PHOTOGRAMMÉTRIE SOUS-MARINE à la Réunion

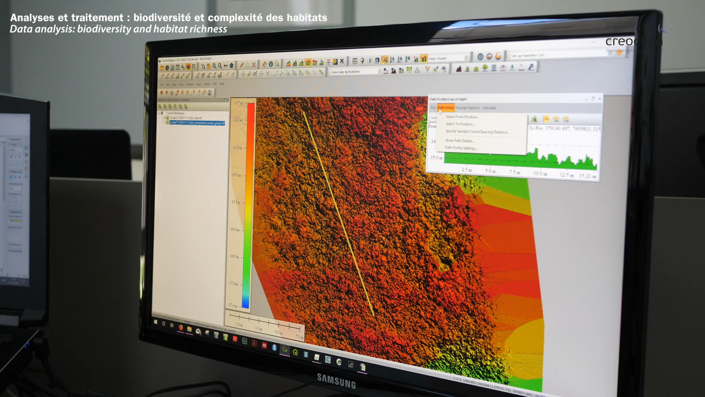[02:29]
On a les profondeurs de chaque élément. Et donc on peut sortir en fait une bathymétrie.